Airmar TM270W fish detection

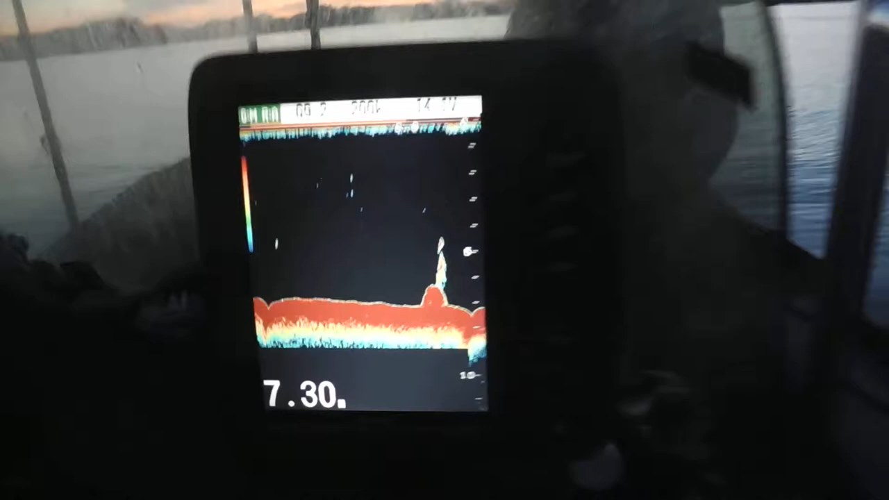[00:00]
trois poissons au-dessus du caillou là. Ah, attends, est-ce que le bruit va pas nous